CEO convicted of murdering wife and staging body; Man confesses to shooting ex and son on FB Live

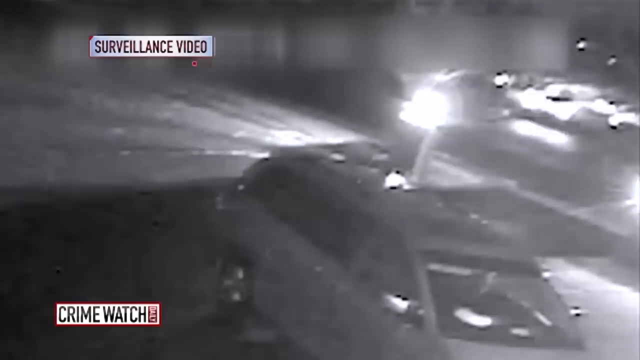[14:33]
I was looking at the time frame from midnight on and I didn't see any perpetrator going into the house.
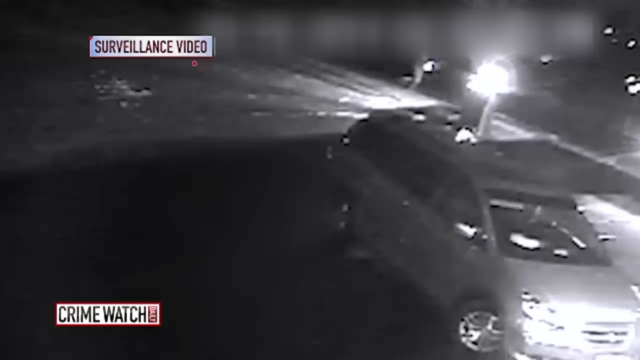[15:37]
I couldn't identify him 100%. Running down the street at 8.09 and enter that house. Then at 8.19, I see the mother and the children go into the house.